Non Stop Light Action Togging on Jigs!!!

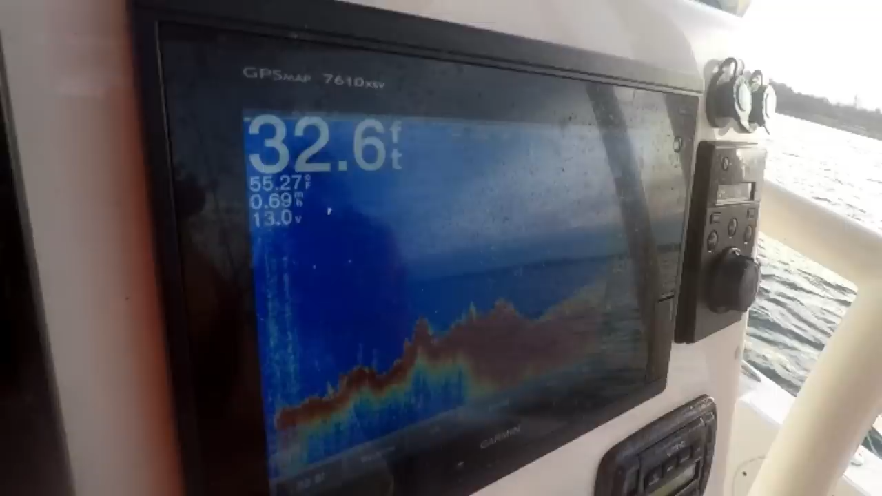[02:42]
On screen: depth 32.6 ft
And here's a screen grab of what the bottom looks like. You see a rocky bottom, 32 feet, water temp 55. Just perfect conditions for blackfish. Well, 2 for 3.